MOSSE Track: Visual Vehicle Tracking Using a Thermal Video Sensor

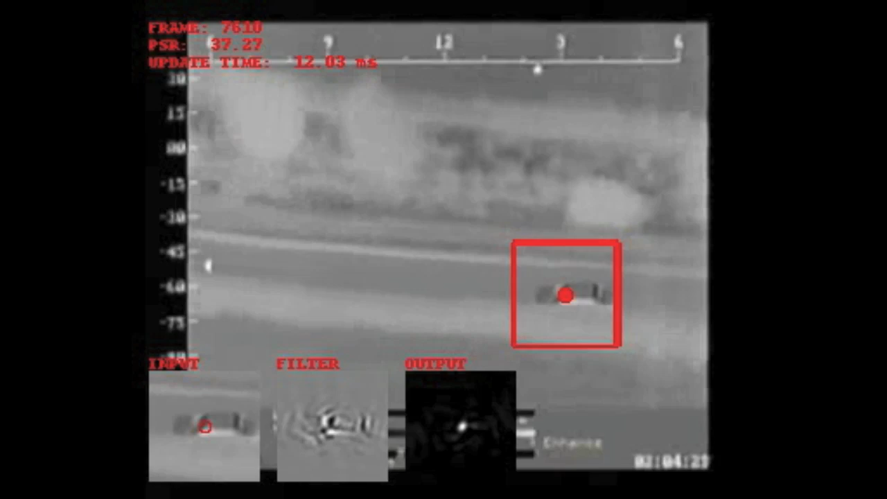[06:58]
So, in this case, we've actually trained the filter to produce that very nice peak.
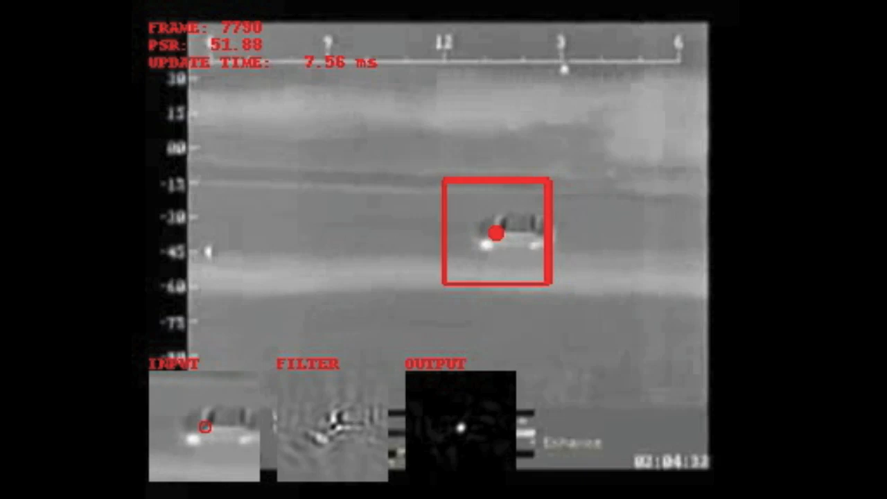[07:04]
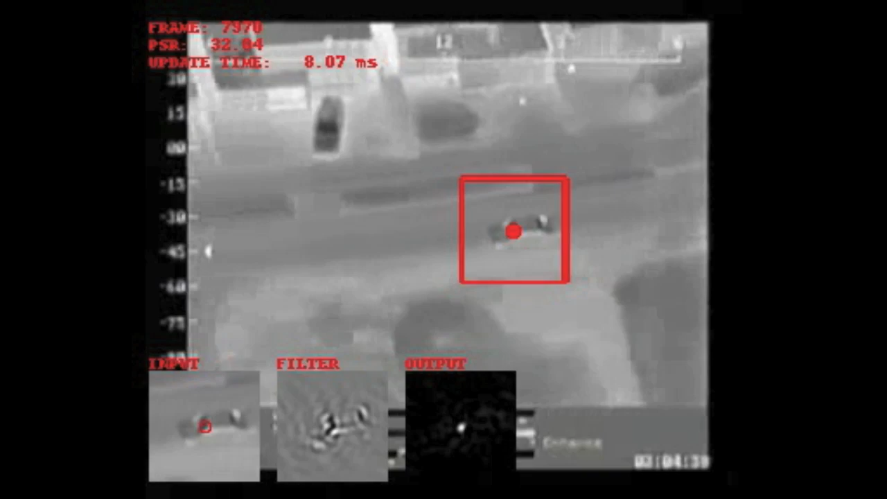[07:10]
So, anyway, I think this is one of the more interesting parts of the video. The car here is going to go into a town and it's going to be occluded by buildings. This is probably one of the more interesting
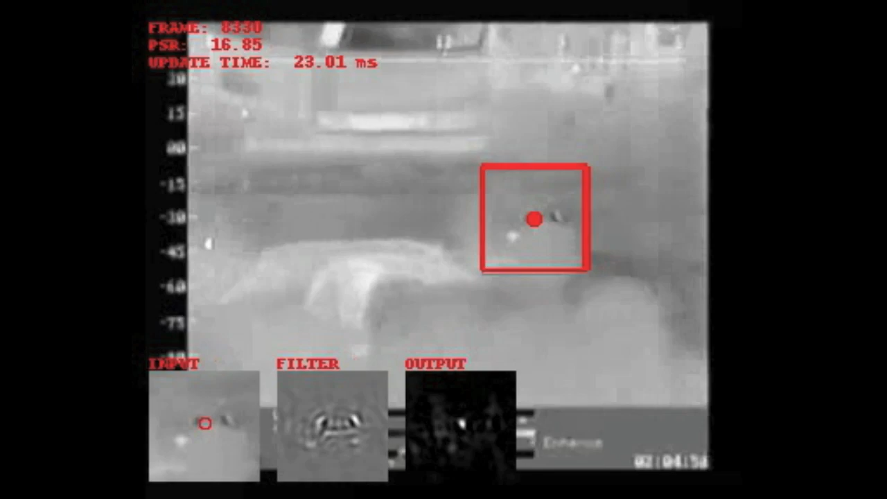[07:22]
occlusions coming up here in a few minutes, or in a few seconds,
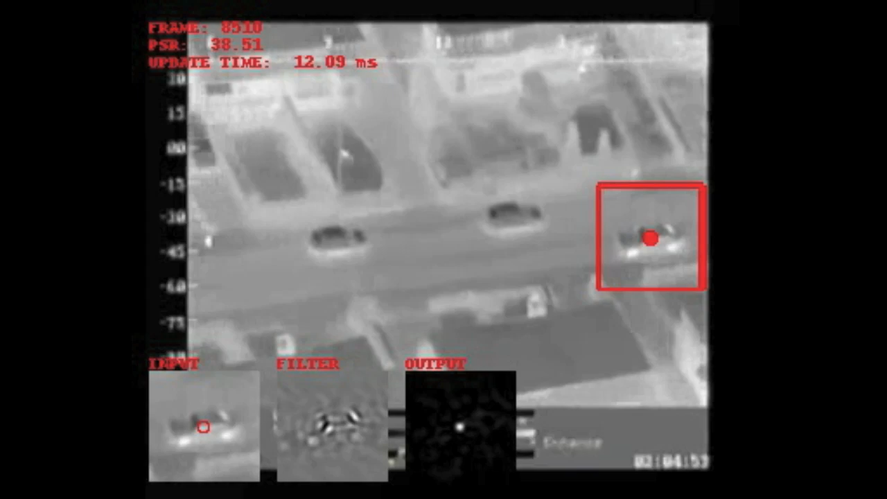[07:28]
right about now.
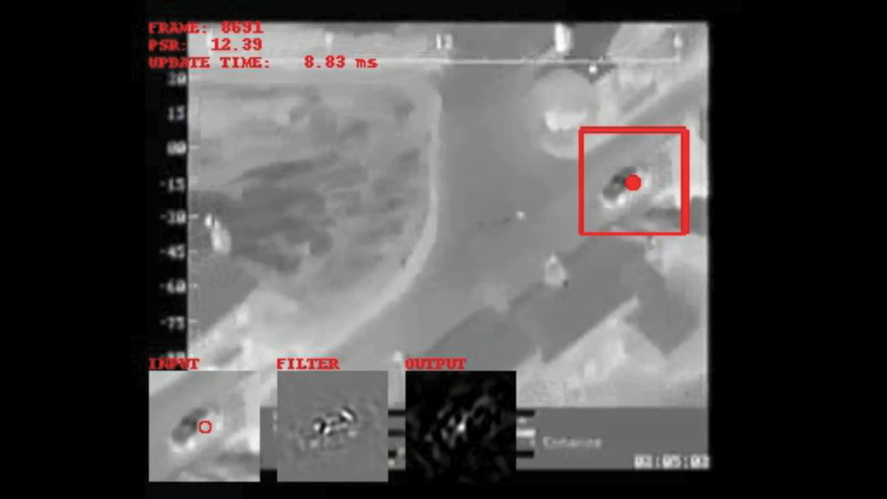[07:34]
So, here you can actually see how the tracker stops and the window just stops where it is and it waits for the car to reappear.
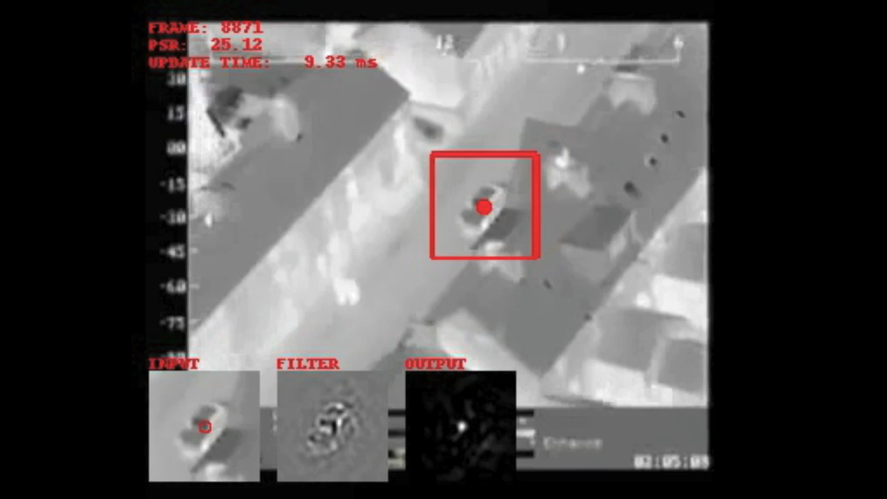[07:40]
And because the motion of the camera is moving at about the same pace as the car, that works very well. When the car comes out, it's right there.
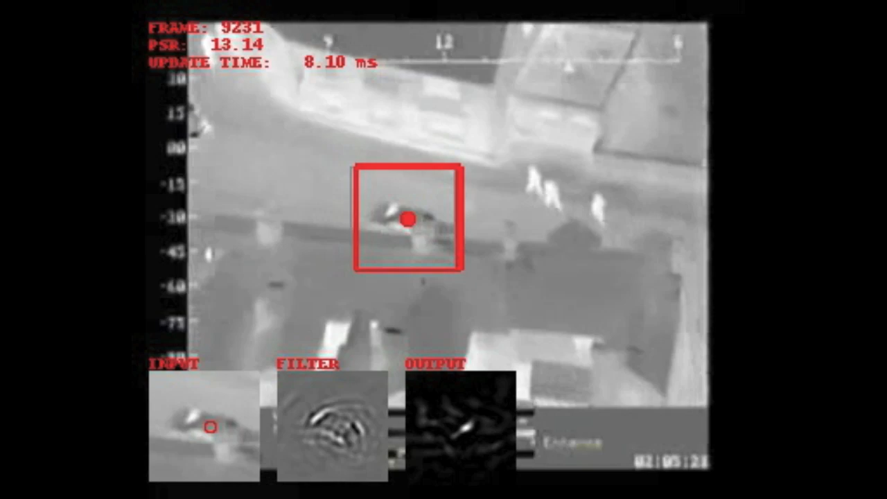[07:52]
Coming up, we're going to have another occlusion.
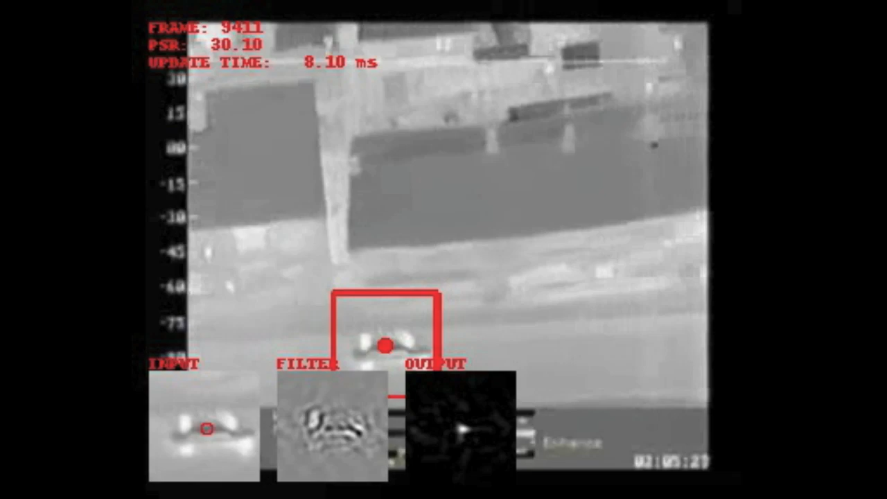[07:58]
And in that case, the car gets occluded and then the camera actually shifts, like right there.
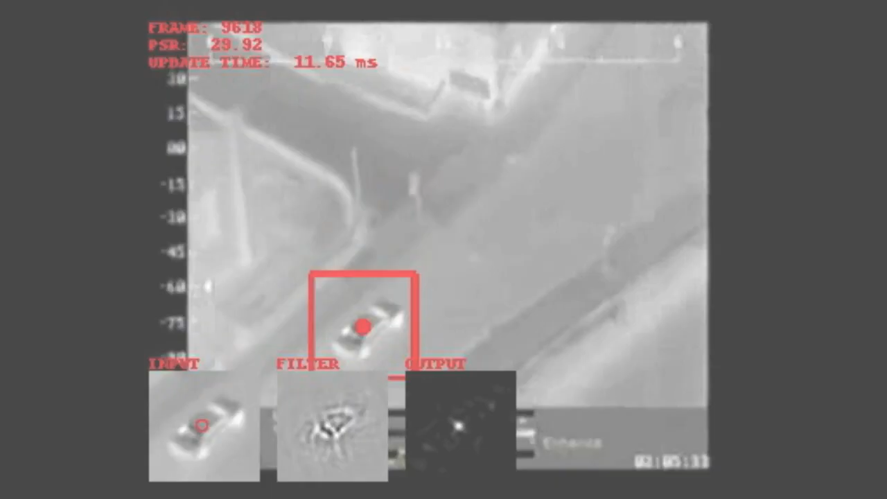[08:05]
So, in that case, because the tracking window, or because the camera has shifted, the tracking window is no longer over the car.
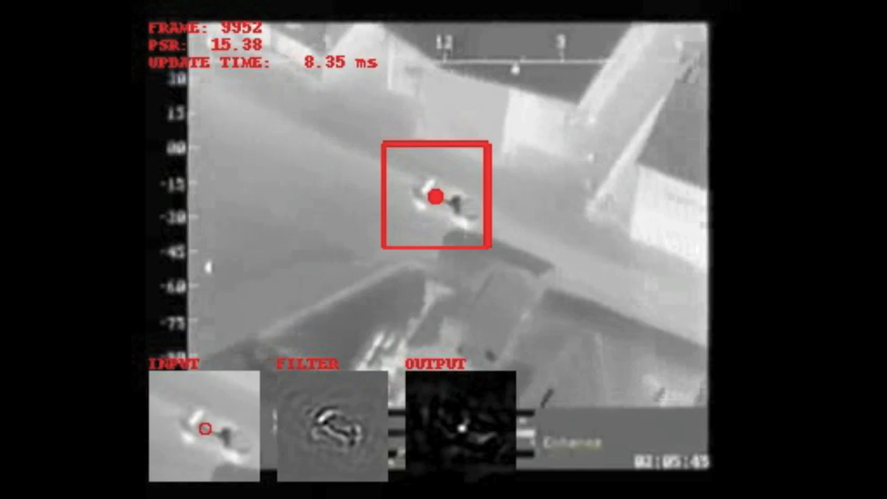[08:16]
And as a result, you have to manually re-initialize.
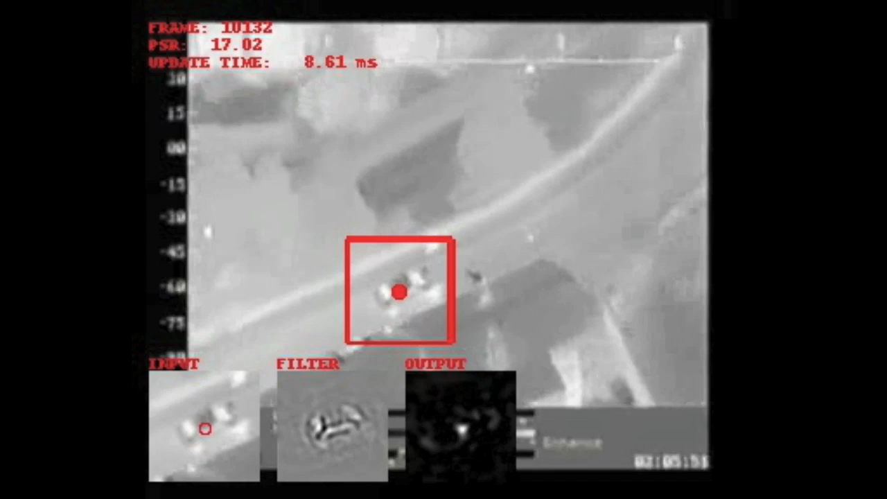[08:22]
So, in the future, one of the things we're planning to do is to do camera motion analysis and more motion analysis on the car.
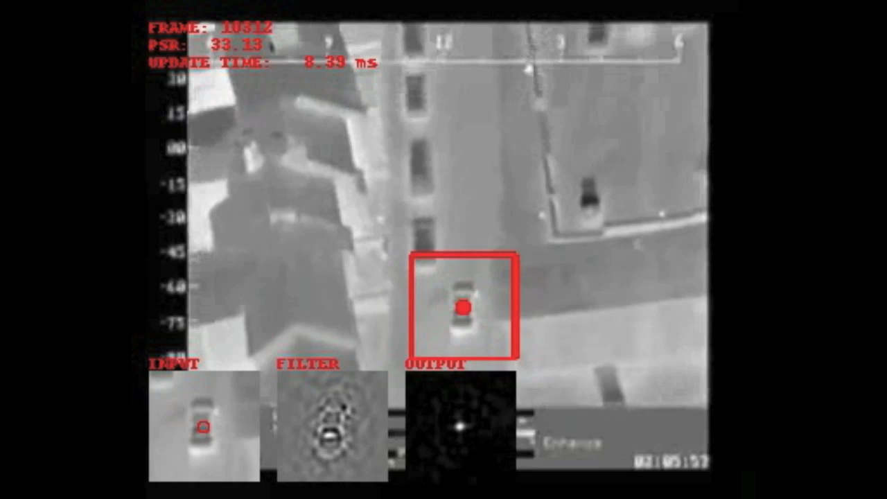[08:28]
Right now, we're not doing anything. We're just visually tracking.
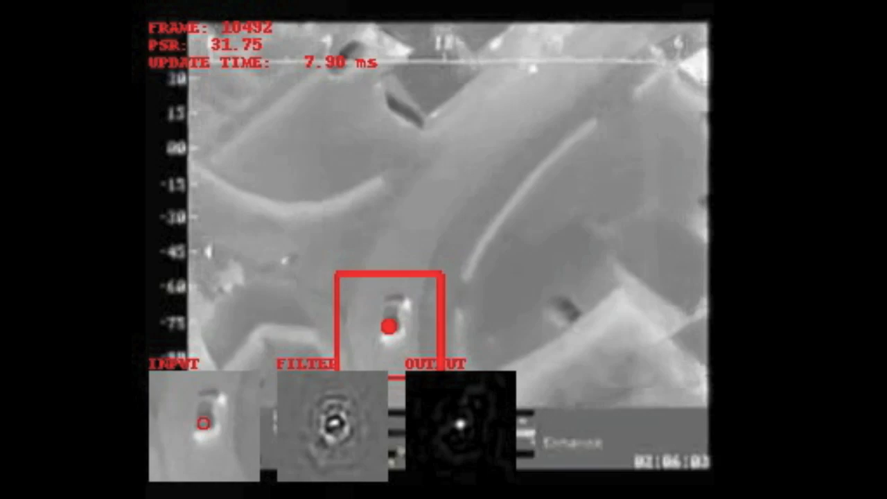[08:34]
But with that motion analysis, we can do a much better job of predicting where the car is going
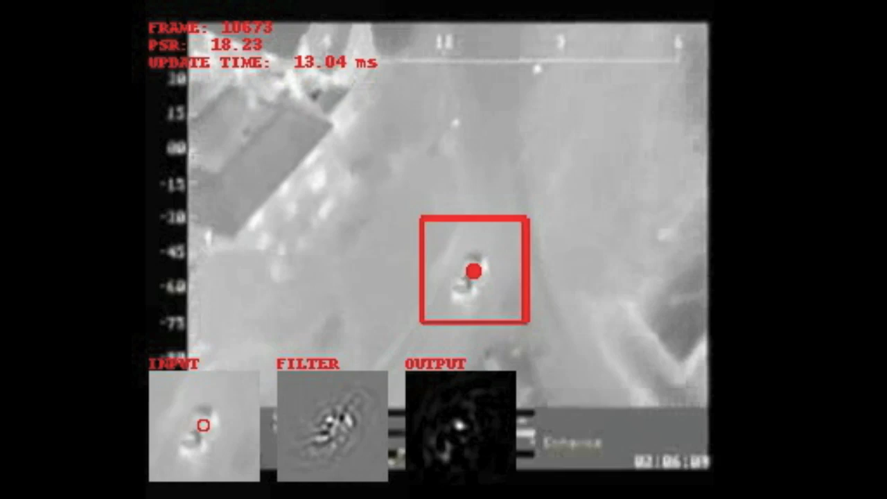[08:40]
to come out of the occlusion and update the tracking window accordingly. Hopefully, if we do that, we can eliminate a lot of these manual restarts.